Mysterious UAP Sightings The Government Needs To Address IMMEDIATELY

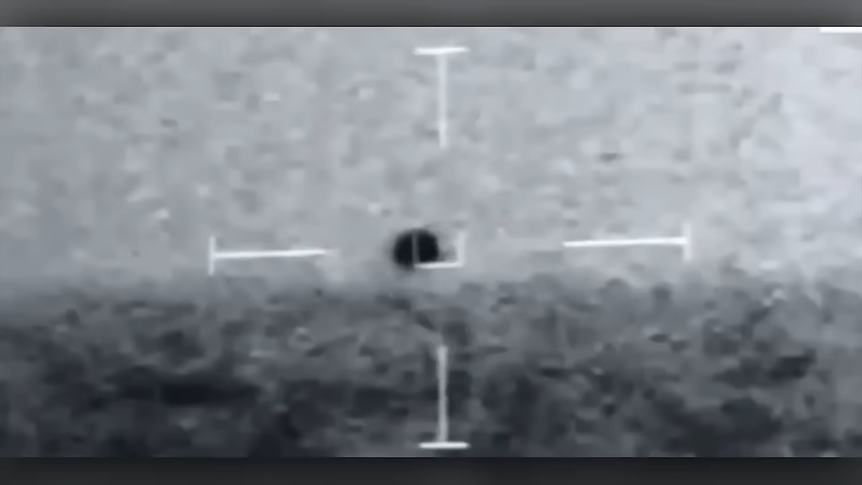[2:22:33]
The fighter jets onboard radar couldn't detect the object, but Alex's weapon systems operator in the receipt, whose name isn't public, for safety reasons.
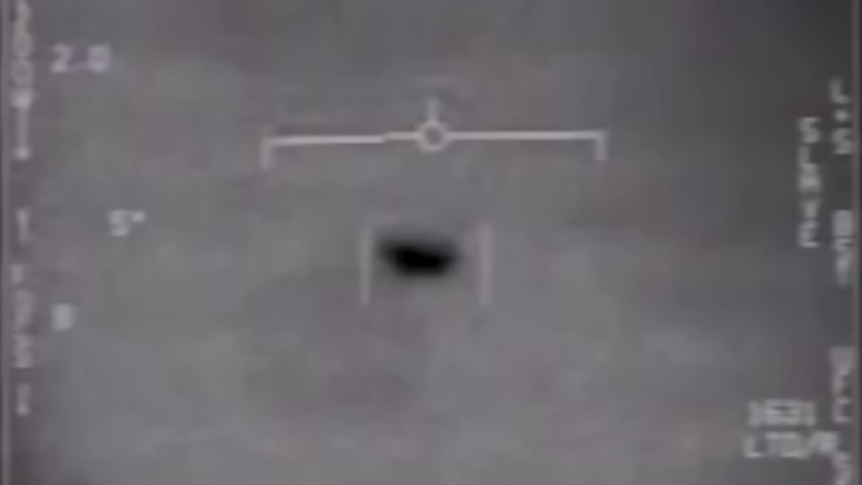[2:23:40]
Trouble checking his equipment before he made his report, and being the main technician responsible for said equipment, along with having six years of Navy experience at the time, he described what he was seeing as impossible.
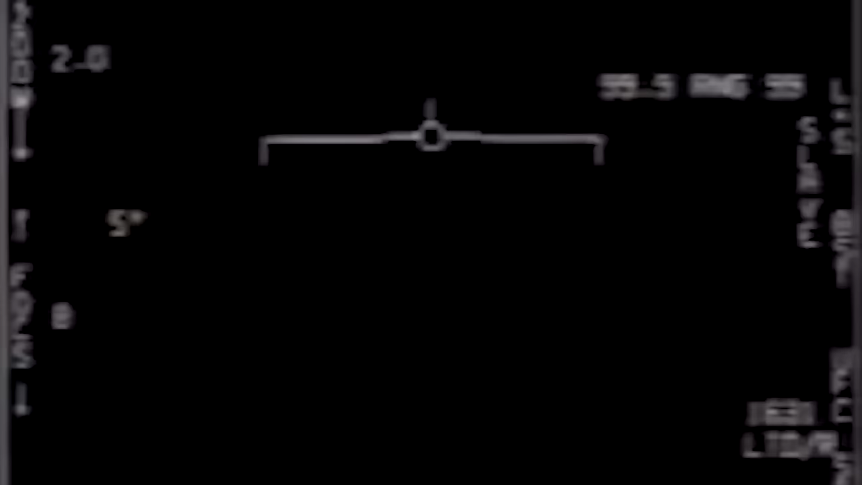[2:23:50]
In just seconds, an object had dropped to the water line from 60,000 feet, hovered and then zipped away at high velocity,
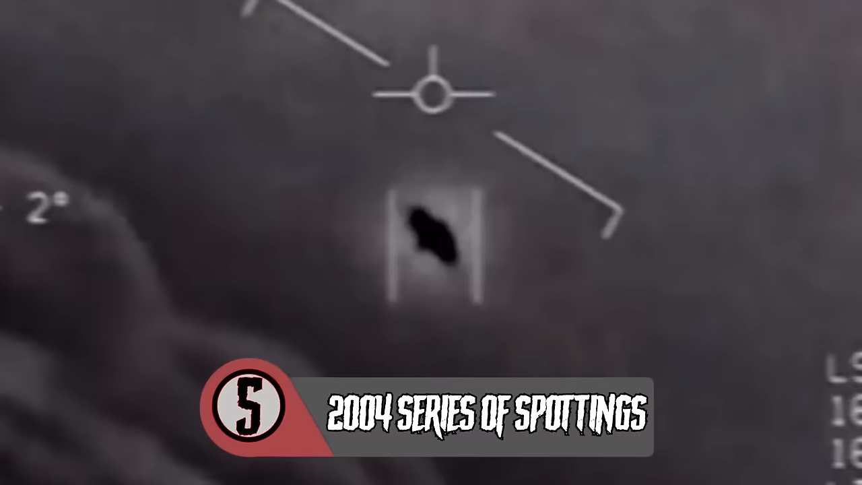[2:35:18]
On November 14th of 2004, Lieutenant Alex Dietrich was piloting her F-A-18 Super Hornet when she observed an oblong object hovering over the water.
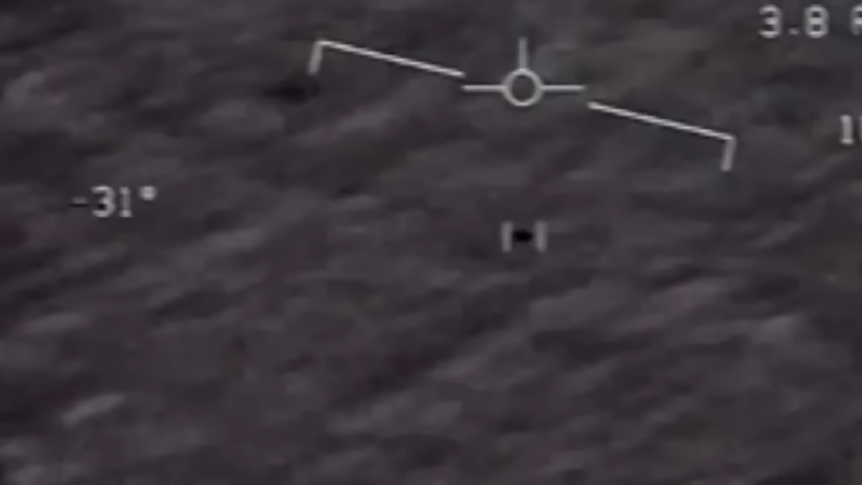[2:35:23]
It leapt into motion, skimming 500 to 1000 feet over the waves at around 500 knots.
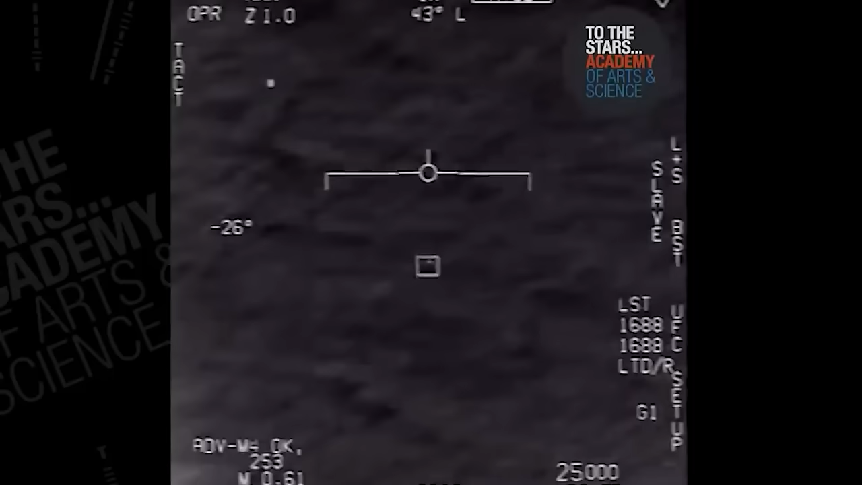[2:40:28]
The video was taken in 2015 off of the east coast by an F-A-18F fighter jet using the aircraft's onboard Raytheon AN-ASQ-228 Advanced Targeting Forward Looking Infrared Pod, also known as the ATFLIR.
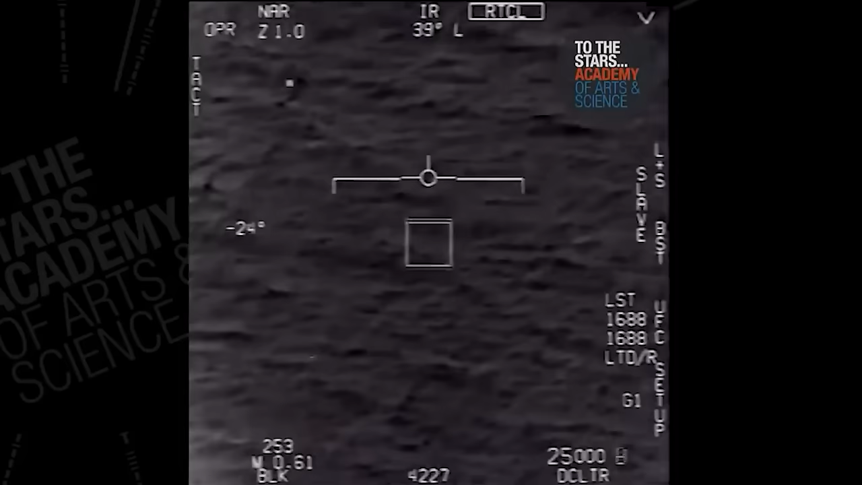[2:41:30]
The video shows the Super Hornet's weapons system operator repeatedly trying to acquire the UFO with the ATF's built-in auto tracker, which can pick out an object and keep it centered on camera. After two tries, the weapons system officer, or WSO for short, shouts, Whoa! Got it! To which another person, assumed to be the pilot, says, Woohoo!
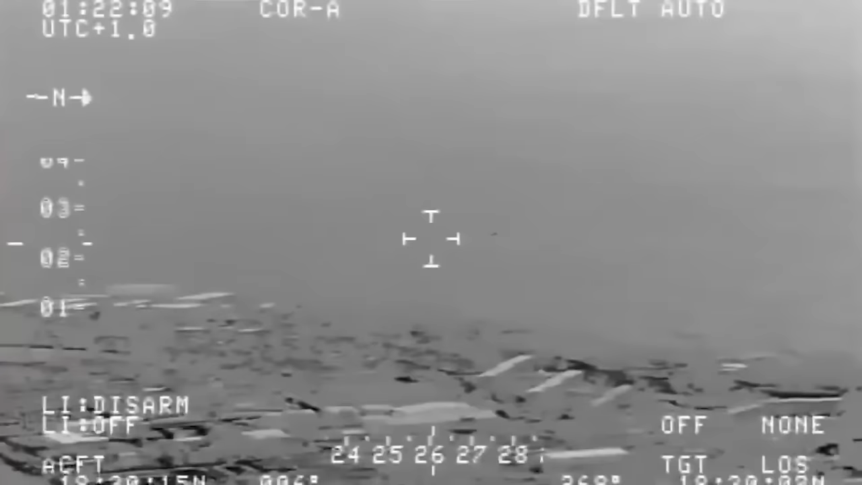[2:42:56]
The video was captured at around 9.20 pm on that fateful day as an unknown object flew across the runway of
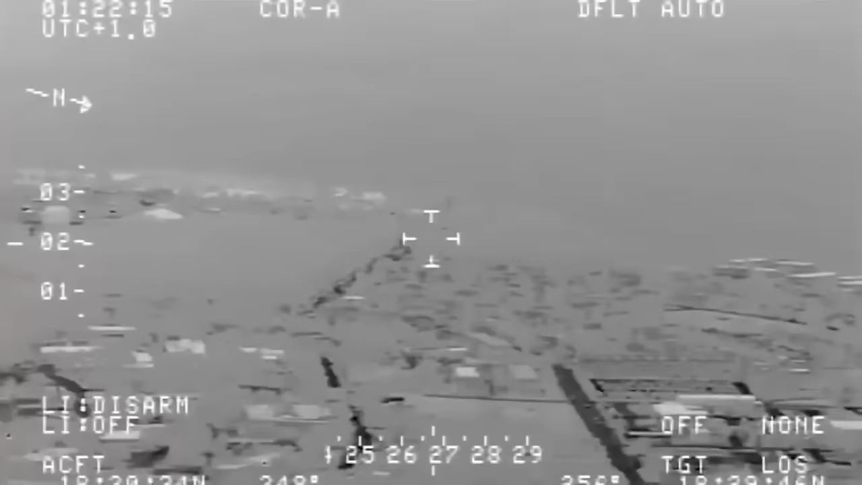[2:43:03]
the Rafael Hernandez airport in Alguodila and was caught on infrared camera by a US Customs and Border Protection aircraft, the footage of which was leaked to the SCU by an anonymous source.
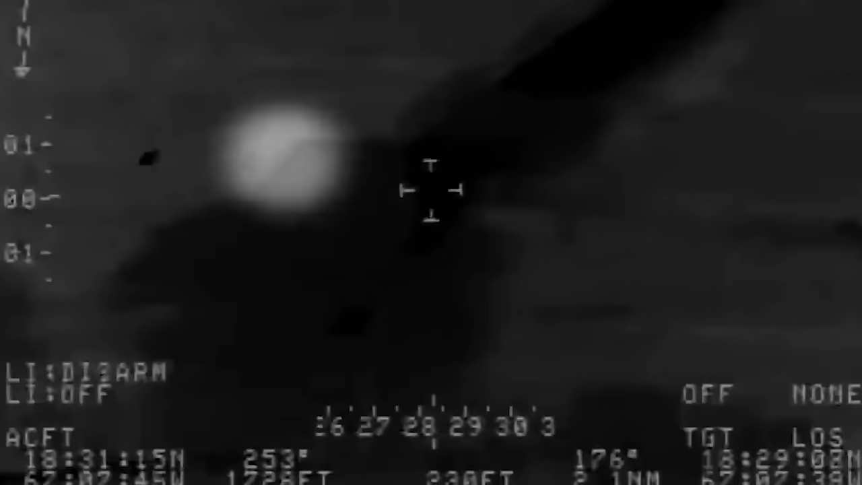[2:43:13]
The eerie footage shows an object believed to be up to 5 feet in length, moving at speeds of up to 120 miles per hour,
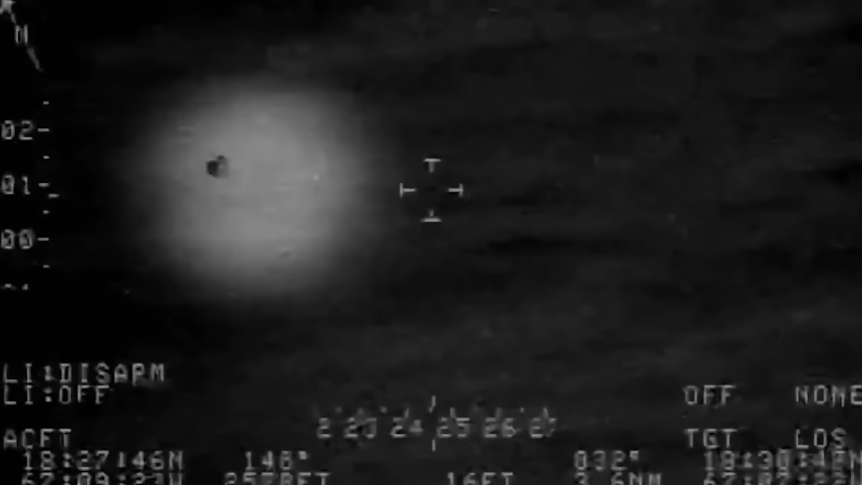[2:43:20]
get close to the ground before seemingly plunging into the ocean and splitting into two.
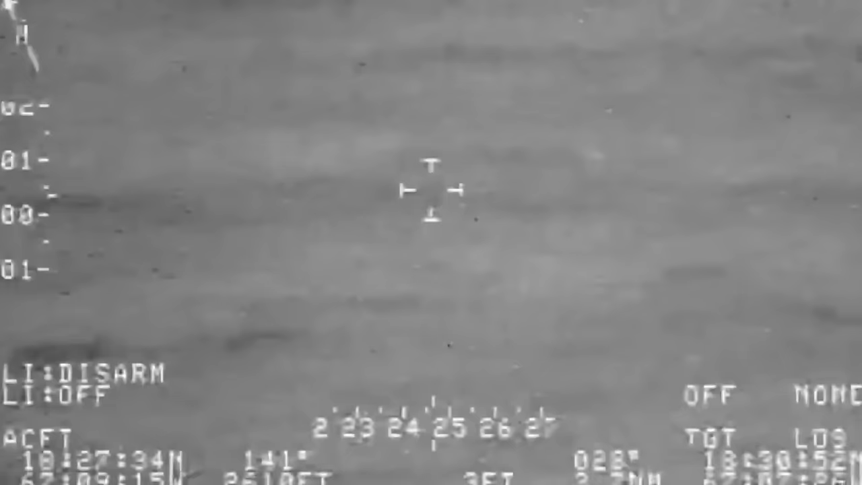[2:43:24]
In a 50-page report, the SCU has made notes that no bird, no balloon, no aircraft and no known drones have that capability.